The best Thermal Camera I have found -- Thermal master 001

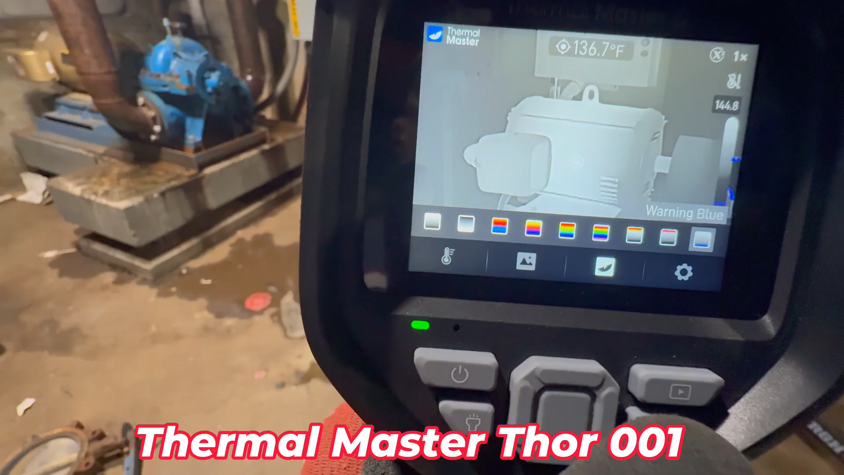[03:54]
On screen: spot 136.7°F
This is all chilled water on it.
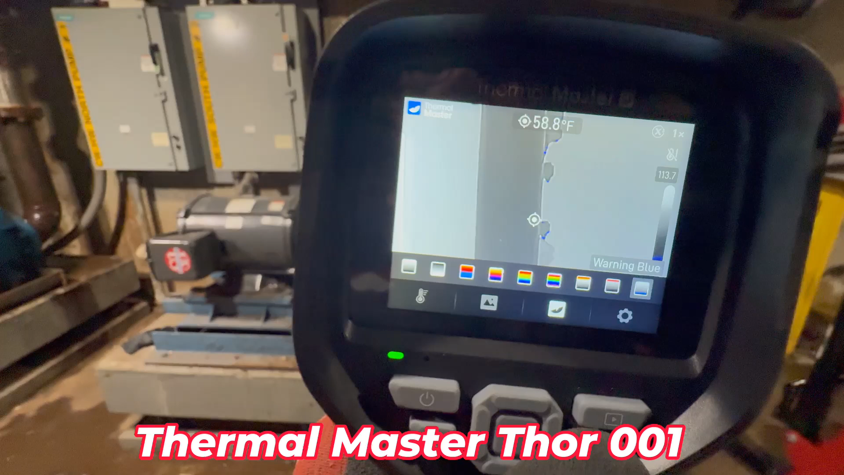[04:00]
On screen: spot 58.8°F
So,
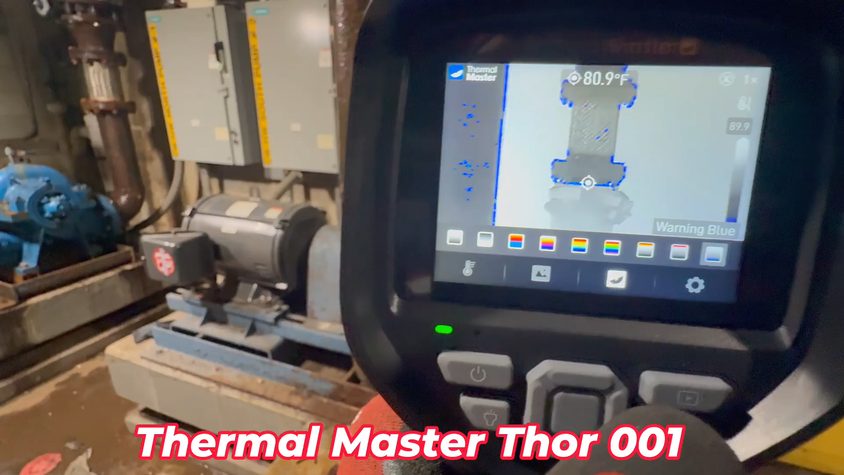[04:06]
let's go back over here to the motor. It's running about 144 degrees.
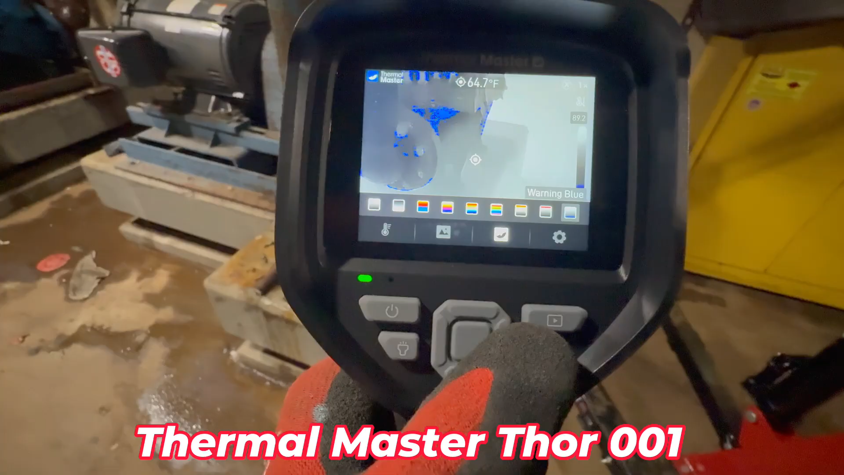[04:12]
On screen: spot 64.7°F
Yeah, it works pretty good, man. I like it a lot. Especially when you're looking for, um, water leaks.
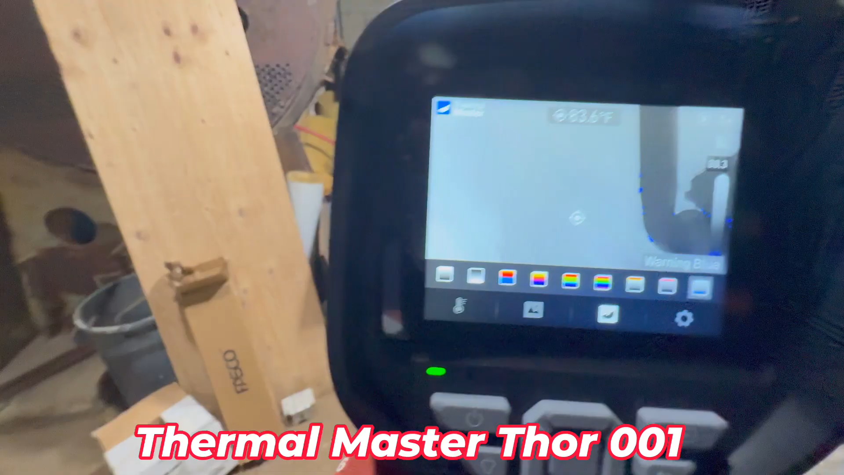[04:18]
We'll have to find some carpet. Some wet carpet.
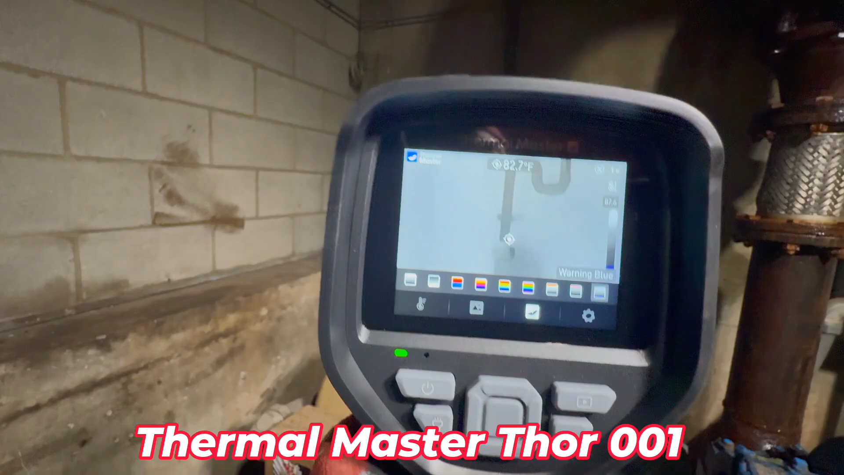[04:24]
On screen: spot 82.7°F
That right there is the condensation line. You can see it's blue.
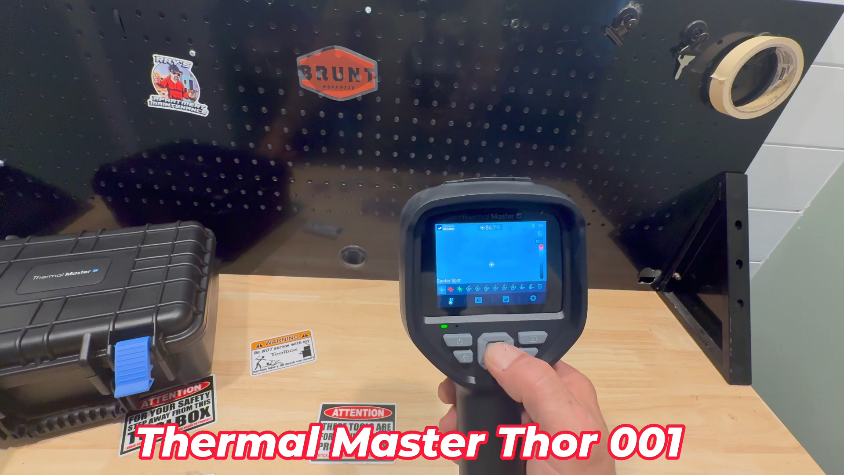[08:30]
Minimum. Minimum and maximum. Settings. And center point. So I can take the center point out. Or I can put it back on. I like having the center point on. Hit the. Revert button to go back. Now we're back on the screen.
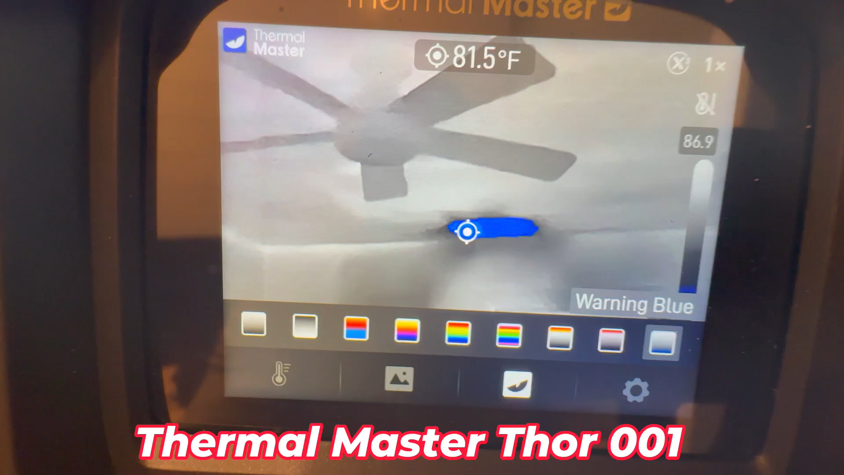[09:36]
On screen: spot 81.5°F
Let's give that a shot real quick. See what it looks like. So far, my favorite one is the warm blue, uh, morning blue. Um, it shows cold and blue and that's
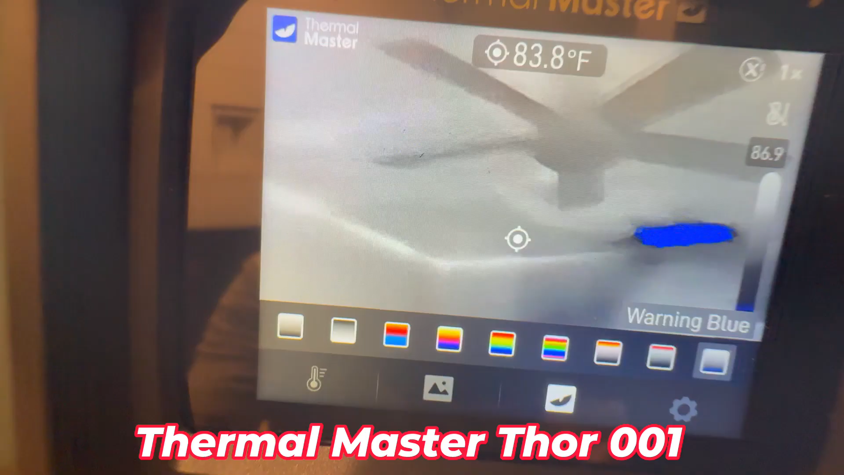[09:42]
On screen: spot 83.8°F
my favorite one because I'm always looking for water. You know what I mean?
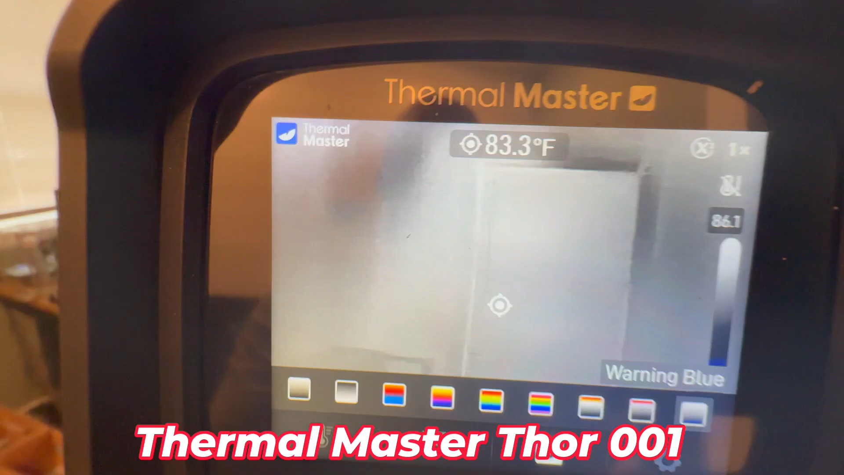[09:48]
On screen: spot 83.3°F
So we go to the next one. That's white hot.
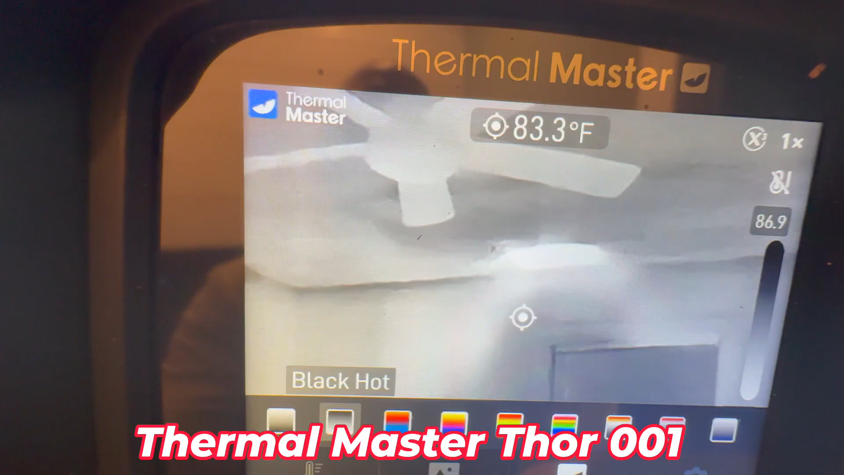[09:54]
On screen: spot 83.3°F
And then you can switch it over to black is hot. You know what I mean? Switch it back and forth. You can see a little bit better.
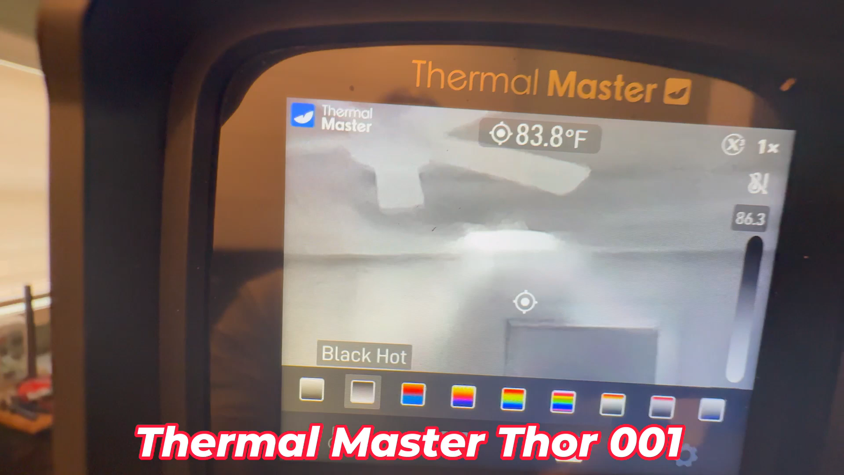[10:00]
On screen: spot 83.8°F
So in this one, the cold vent is white.
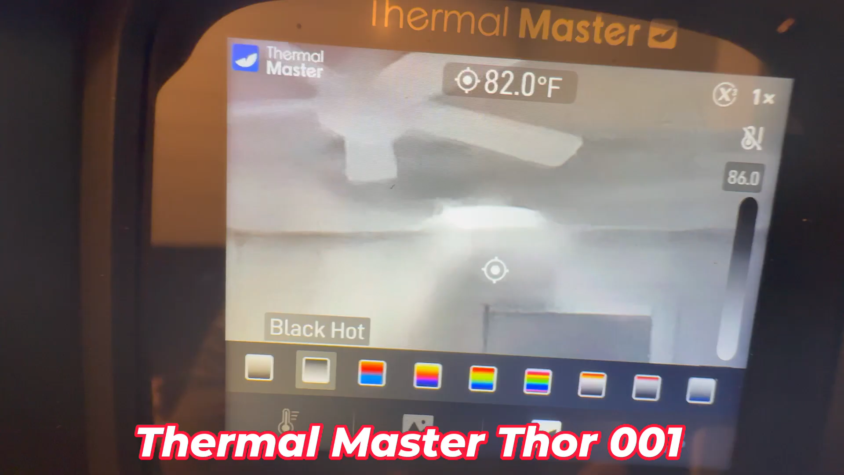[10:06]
On screen: spot 82.0°F
So you can see the air flow. See how the, uh, air blowing on the wall has cooled it down. So that's pretty cool. It's pretty sensitive. It picks up just the cold. That's the window right there. So you can see where the air has been blowing out of the vent. And you can see where it's distributing the cold air to. That's pretty cool. You can do it just by with everything, but it's a really sensitive camera.
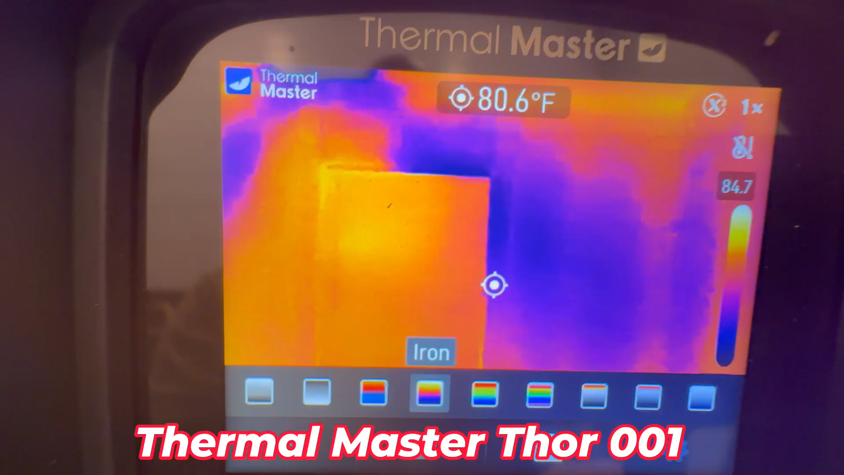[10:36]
On screen: spot 80.6°F
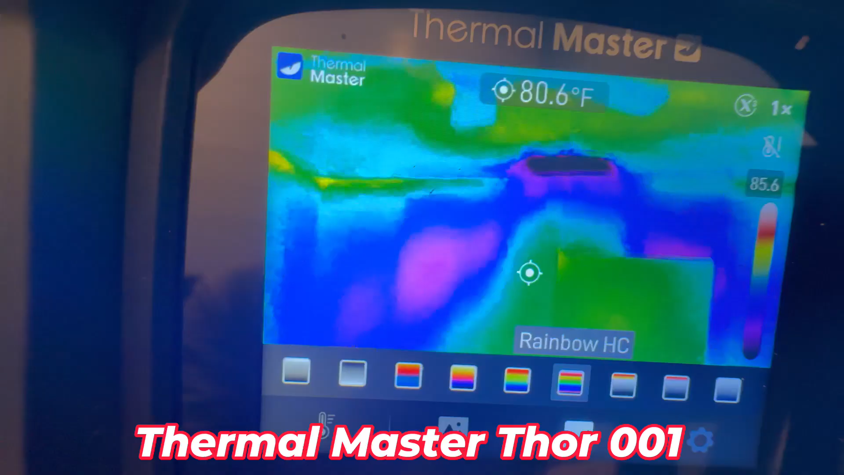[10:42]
On screen: spot 80.6°F
Cool thing about it is you can pick your color. You know what I'm saying?
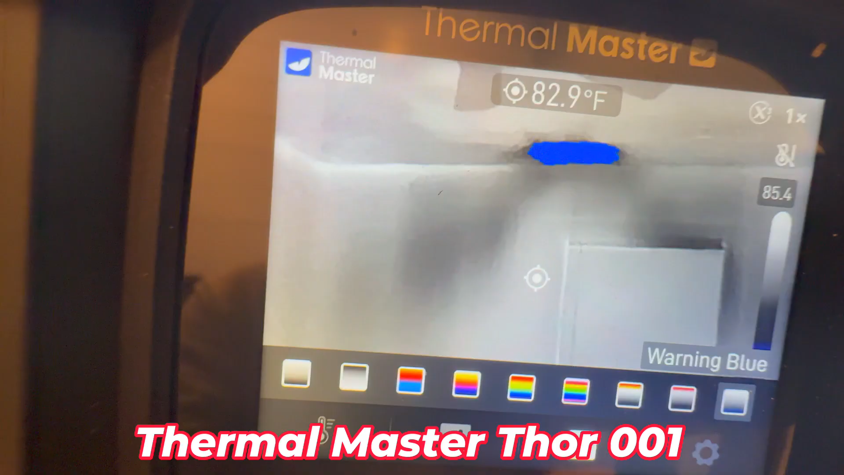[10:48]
On screen: spot 82.9°F
I like the blue, but I'm really impressed with this right there. You can see how that wall has gotten cold.
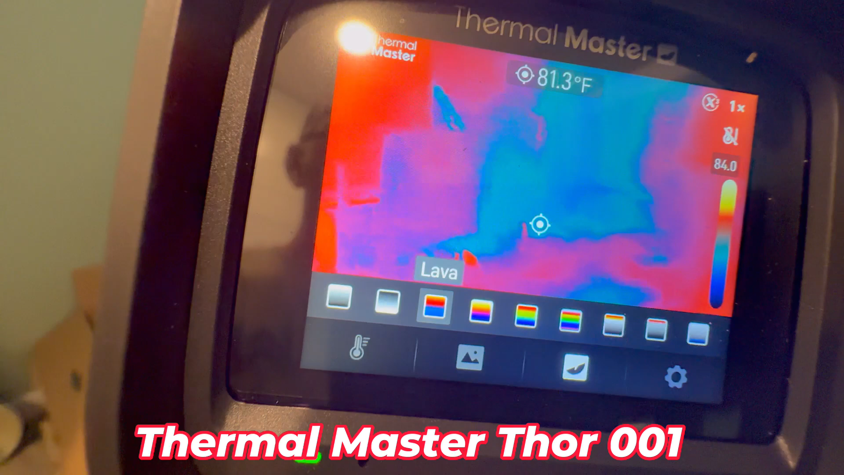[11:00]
On screen: spot 81.3°F
That's just from the air conditioner blowing the cold air over. So that's definitely helpful when you're working with HVAC. You can see where it's blowing out.
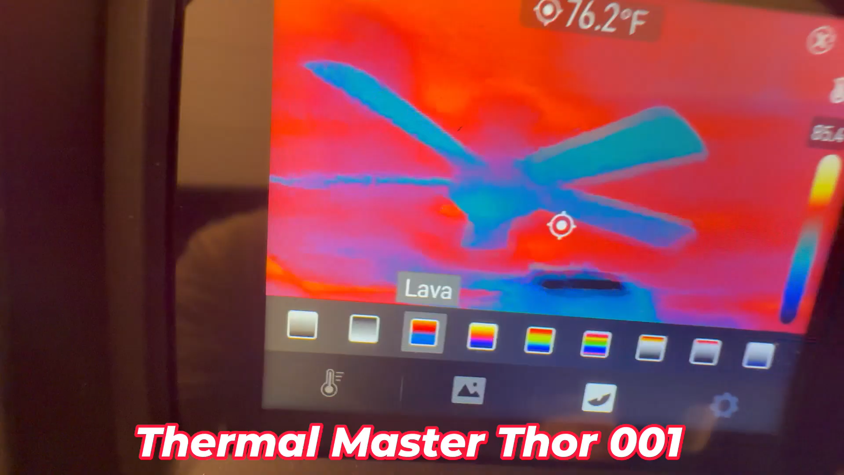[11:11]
On screen: spot 76.2°F
That's just a fan. Yeah. That is pretty cool.